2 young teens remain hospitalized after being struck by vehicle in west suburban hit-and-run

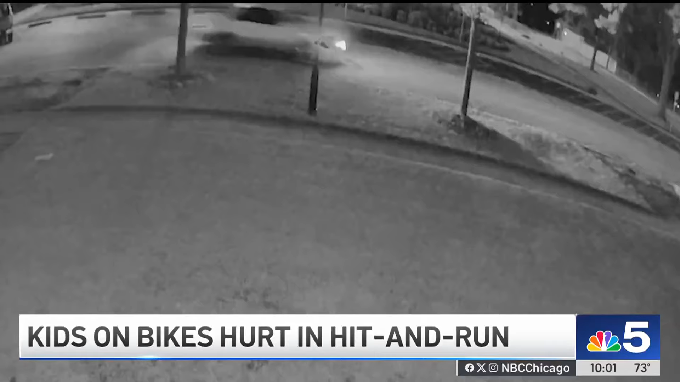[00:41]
Then a white sedan speeds into the intersection. The horrifying sound of impact. The driver revving the engine as the car speeds away. The hit-and-run left those boys lying in the street. One bike was tore up on this side, the other one was there.